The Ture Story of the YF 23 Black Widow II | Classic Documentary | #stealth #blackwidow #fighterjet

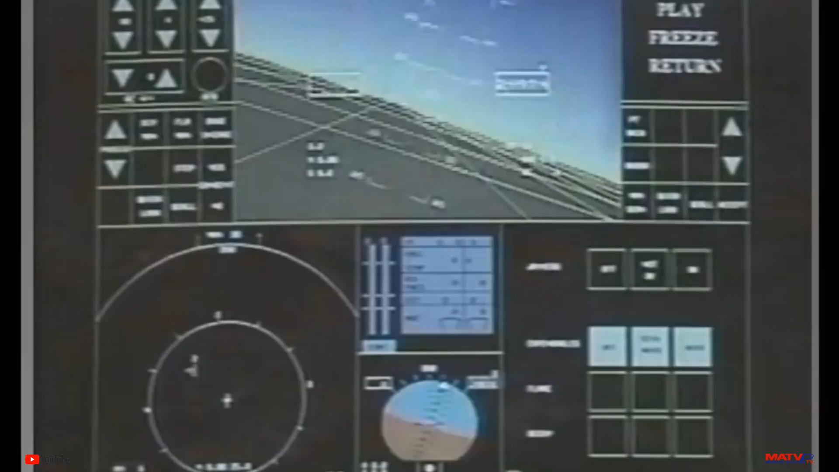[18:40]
We developed a new computer technology capability on that airplane that had essentially supercomputers in the air, not in a big building.
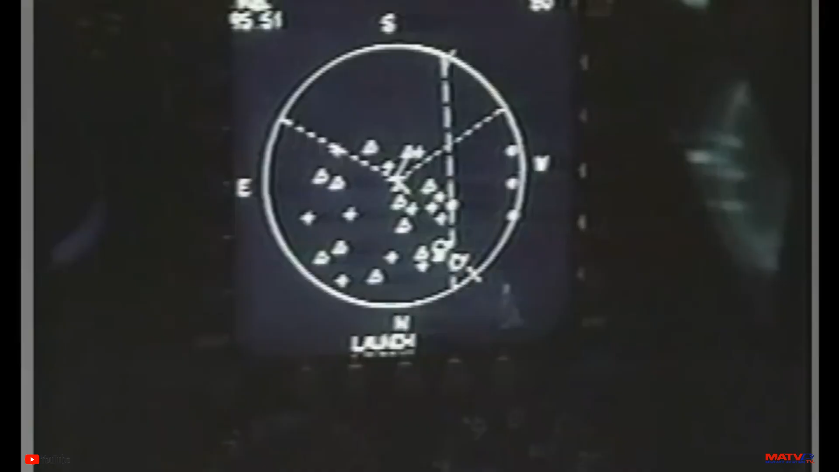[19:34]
It was regarded as the most advanced for its era because it provided all the data in real time,